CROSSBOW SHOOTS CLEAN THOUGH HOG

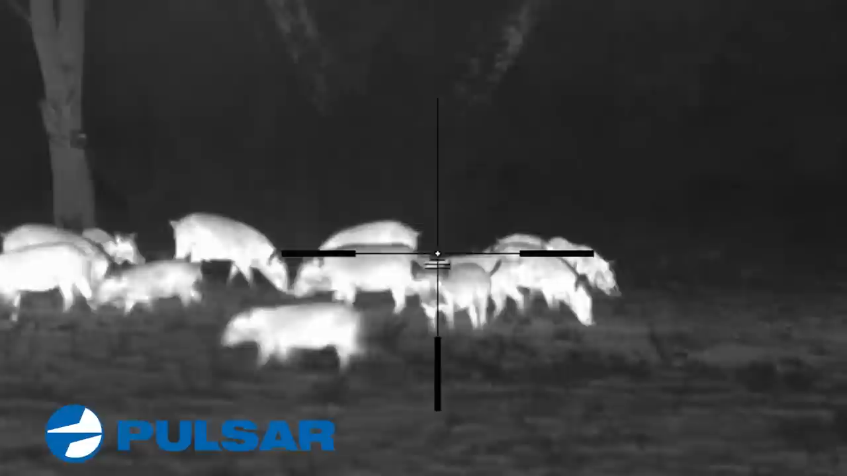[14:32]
hunting with thermal is about the coolest thing I've ever done and there's a learning curve with
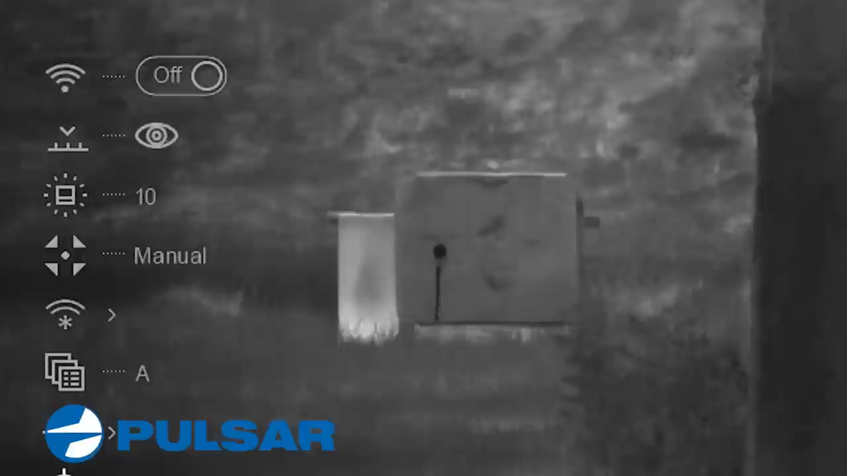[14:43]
it you got to figure out how to operate it and there's lots of buttons up on the top of it it's really pretty simple it kind of looks intimidating but it's pretty simple and the reason why I say you got to learn these buttons during the day time because at night time is not the time you want to be learning you don't want to be learning when you're actually hunting and so when you're hunting
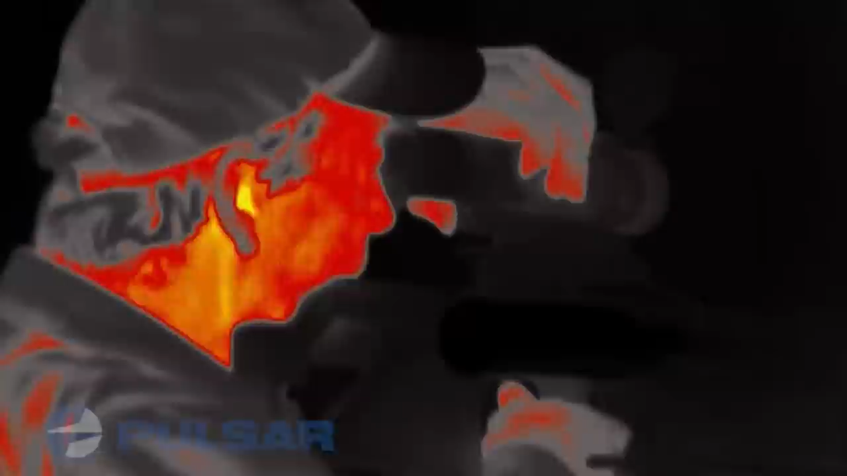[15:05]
you know I use the trail rifle scope on my gun or my crossbow and I'll wind
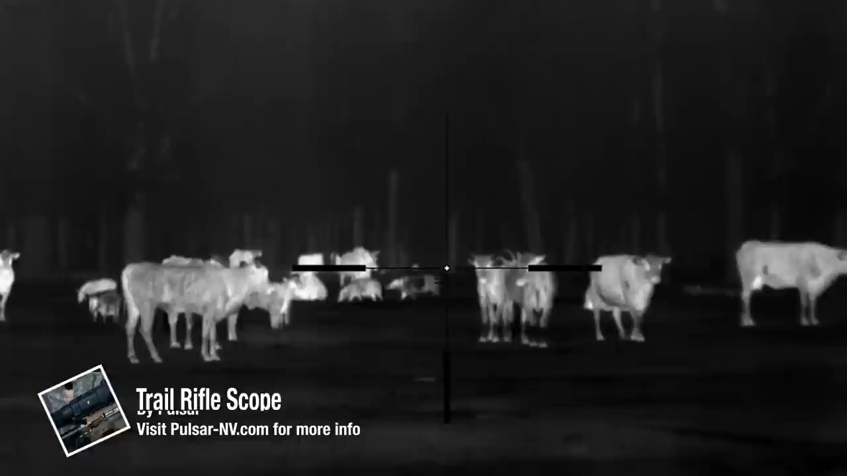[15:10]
up using the helion which is a monocular both of them are Pulsar pieces of equipment and they're phenomenal and what I'll wind up doing is
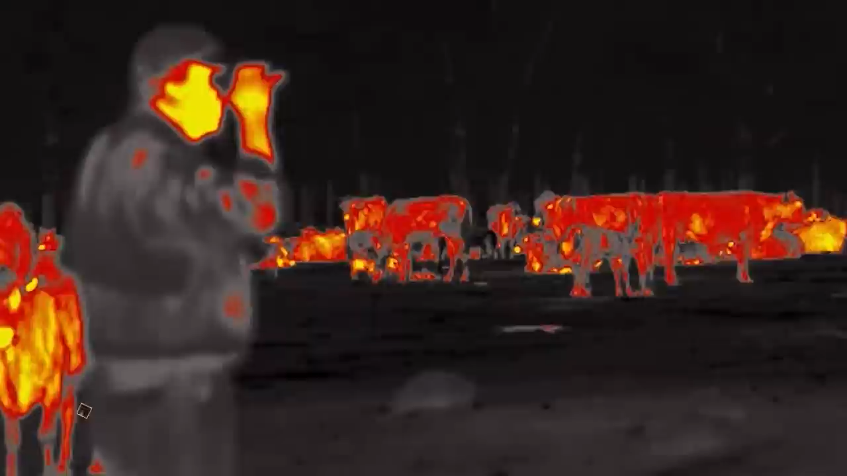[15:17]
typically I have a dedicated rifle with nothing but
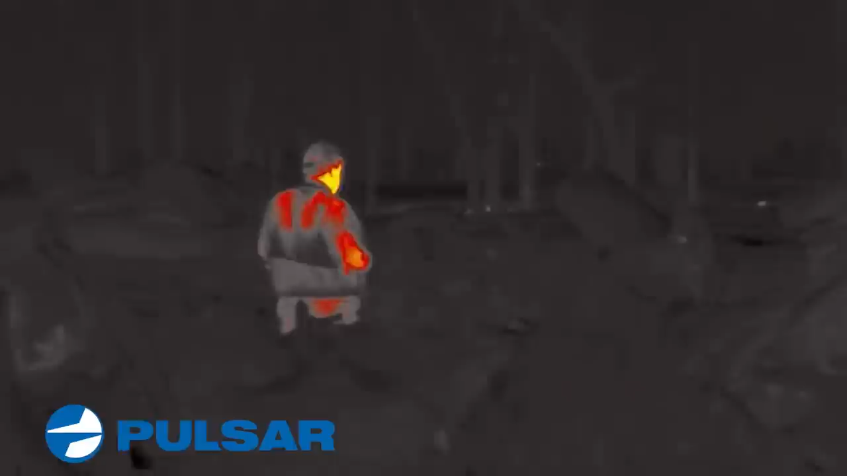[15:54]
woodpile and wait now the drawback to that is that there's a lot of cattle around there this is a feedlot operation I mean they've got lots of cows and there's a danger when you're hunting around cows you don't want to shoot a cow of course but a lot of the hogs were right there in the way I could not shoot there's no way because I didn't want to take a chance again and shoot a cow so I've got to be patient and wait and wait and wait and all of a sudden it was like bam I mean this pig
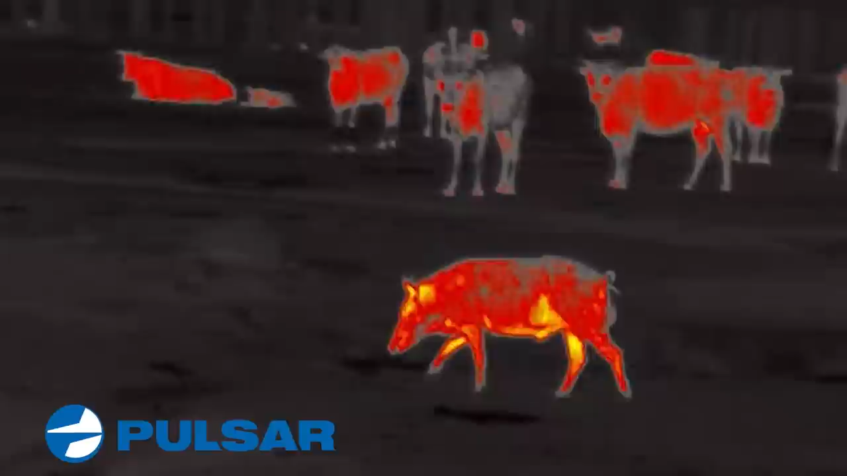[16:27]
comes in like he was a dragster whoop and it stops
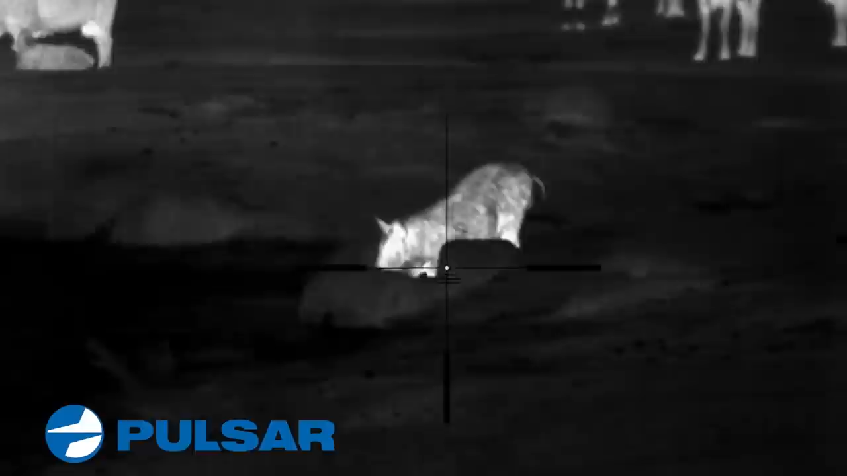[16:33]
oh he's right behind a rock I don't have a shot I like the angle though because it would be shooting down I don't have to worry about a cow
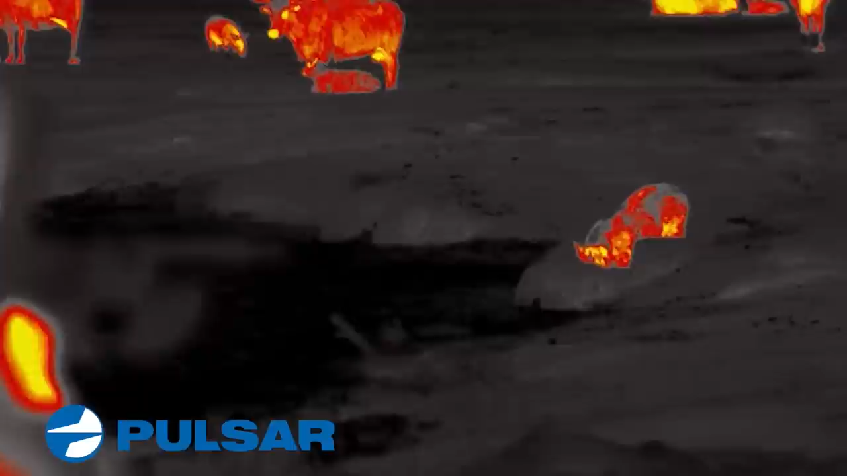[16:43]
alright here it goes get ready nice nice okay look watch him watch him and so he takes off and I mean everybody in the field got startled and when you
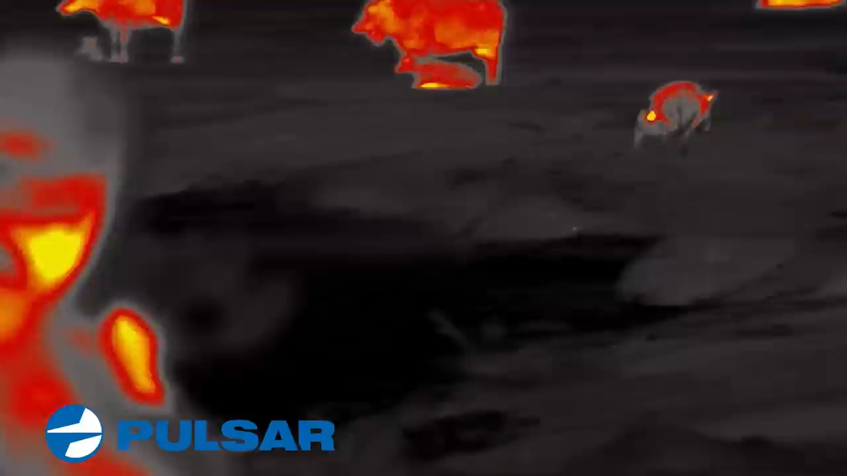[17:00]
start thinking about it I mean that makes a lot of noise it's nice and peaceful and quiet the only noise out there are the pigs chasing each other and the cows mooing and I mean this hog
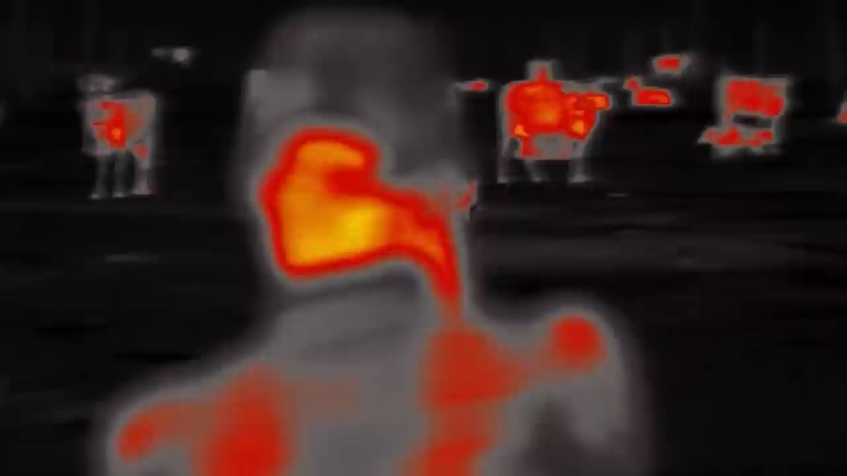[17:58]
gear first off it's the best thermal vision equipment that there is I want to encourage you to check out the folks over